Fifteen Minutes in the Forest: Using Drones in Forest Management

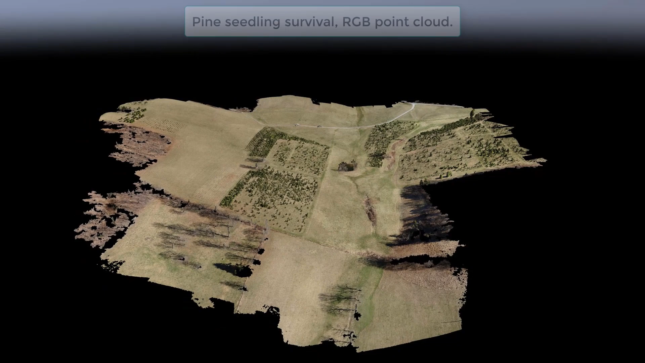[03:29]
We can use it for taking individual images of a subject of interest.
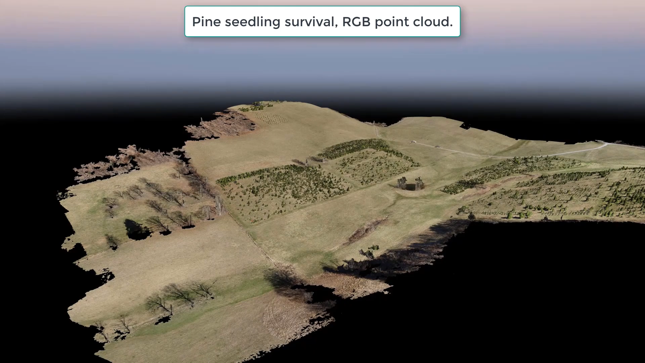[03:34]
We can also use many of them combined together to make an ortho mosaic
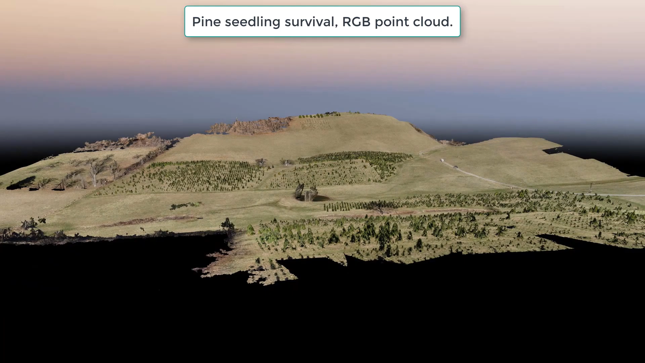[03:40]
that we can then use in a CAD program or into GIS.
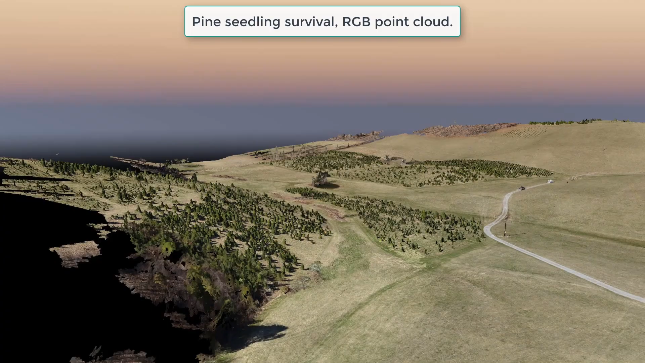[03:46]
This allows us to make maps using
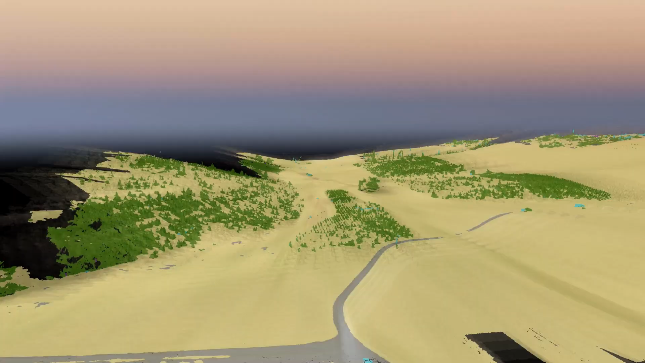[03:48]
what is normally considered an ultra high resolution.
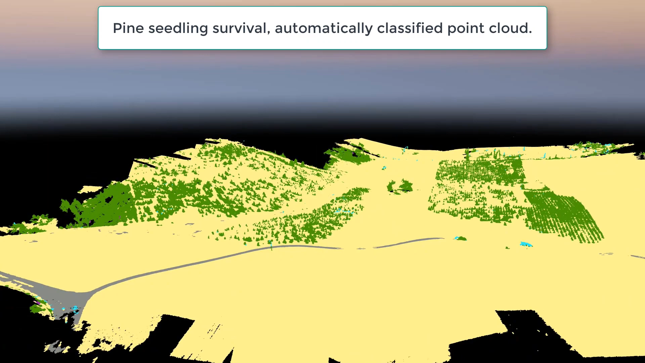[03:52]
Sometimes as fine as an individual centimeter or potentially even less if you're willing to get your drone that close to the ground.
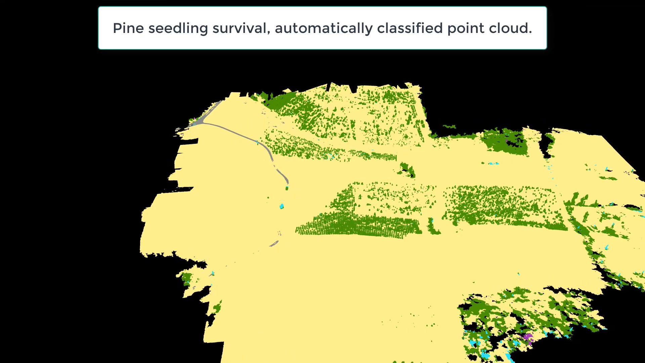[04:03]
We can also use this type of imagery for basic inspection such as mapping damage from this tornado in Rocky Mount Virginia.
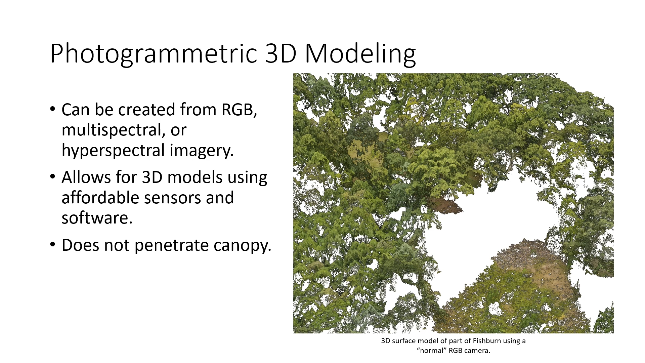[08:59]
camera's perspective up on the drone several hundred feet up, it simply didn't collect enough imagery of the tree trunks and the undergrowth there to include in the model. The next step in 3D modeling is using LiDAR, which uses laser pulses to measure distance from the sensor very rapidly. Your average area LiDAR sensor can collect many thousands of measurements each second. Now LiDAR itself is not a particularly new technology and has been used for aircraft for forestry for many years now.
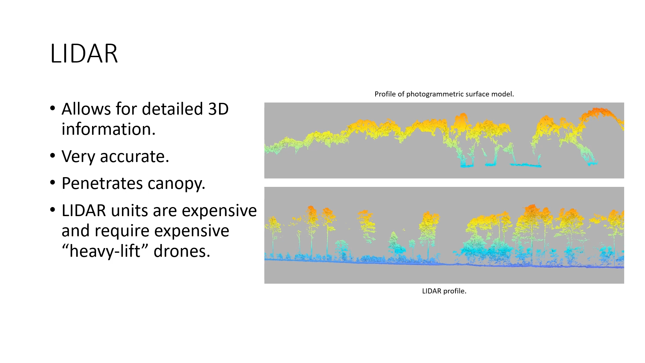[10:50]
particularly compared to a standard RGB camera. And often they do require more expensive heavy lift drones to operate. So typically, when considering a drone purchase,